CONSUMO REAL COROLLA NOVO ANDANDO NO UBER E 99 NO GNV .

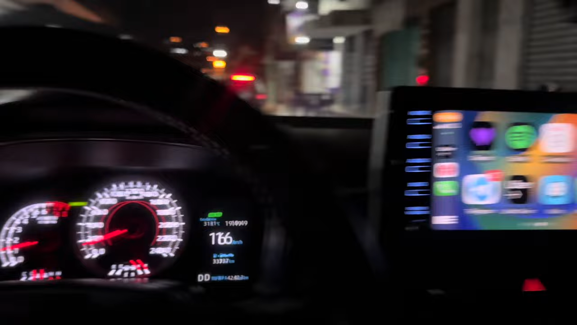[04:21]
Agora eu estou usando o aplicativo do Uber aqui direto na central, galera